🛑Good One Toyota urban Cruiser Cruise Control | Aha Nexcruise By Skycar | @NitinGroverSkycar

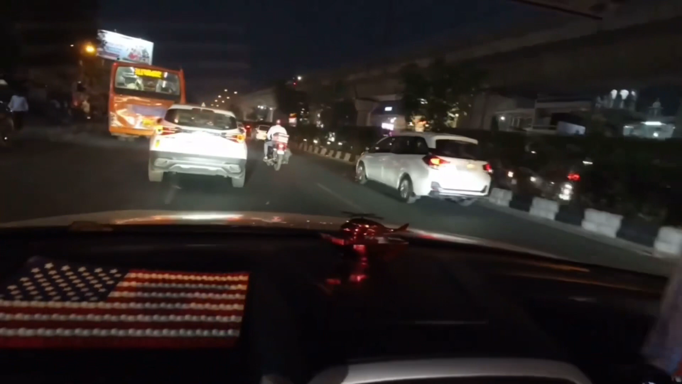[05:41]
बिकॉज अभी ट्रैफिक है तो आपको इतना अच्छे से समझ नहीं आएगा, बट प्रैक्टिकली सर आप जैसे यूज कर रहे हो इसको, तो जैसे ही मैंने ये बटन दबाया तो ये वाकई में स्पीड आपकी लॉक हो गई।
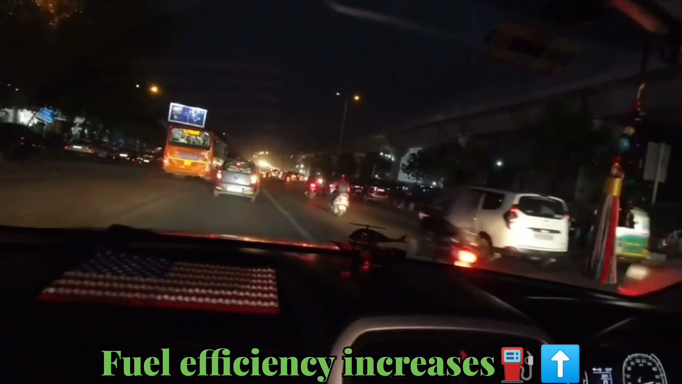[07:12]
और स्पोर्ट मोड अगर हम इसके अंदर लगाते हैं तो स्पोर्ट मोड लगाने में